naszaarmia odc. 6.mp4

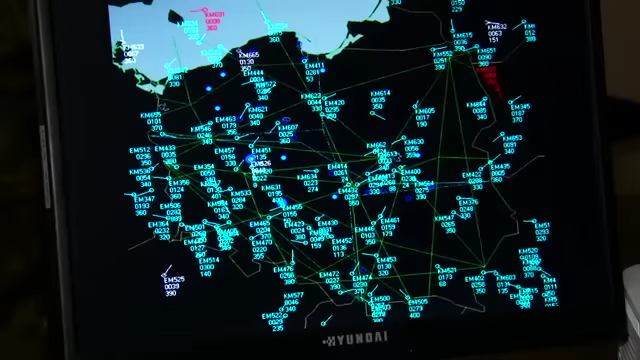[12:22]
Mamy pełen wgląd na sytuację powietrzną, która znajduje się na ekranie.
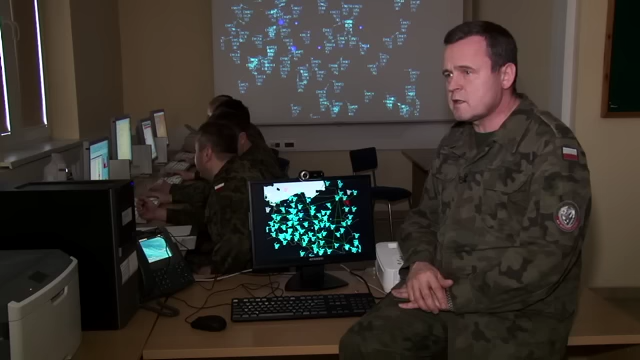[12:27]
Monitorujemy wszystkie loty i przeloty na terytorium Rzeczypospolitej. Każdy samolot, który startuje i ląduje, ma wpisany plan lotu, natomiast odstępstwa jakiekolwiek od reżimu planu lotu automatycznie są sygnalizowane do osób funkcyjnych zmiany dyżurnej.